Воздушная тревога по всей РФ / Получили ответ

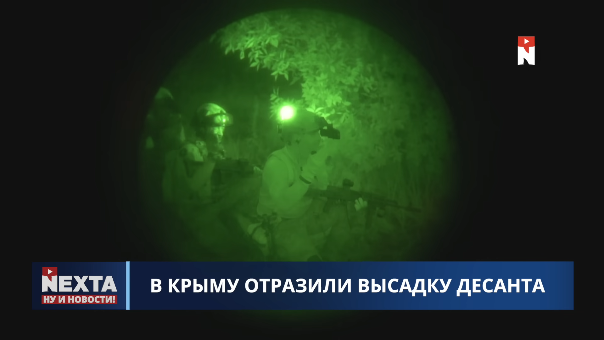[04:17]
Там утверждают, в районе мыса Тарханку, цитирую, «пресекли попытку проникновения на полуостров группы десантников ВСУ на гидроциклах».